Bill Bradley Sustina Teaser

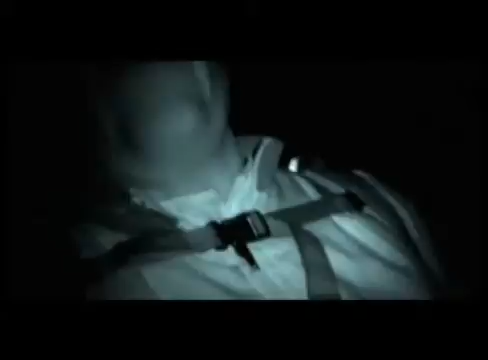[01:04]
The next checkpoint is 44, about three more hours. I don't know if you can tell, but it's pretty dark is what you're looking at.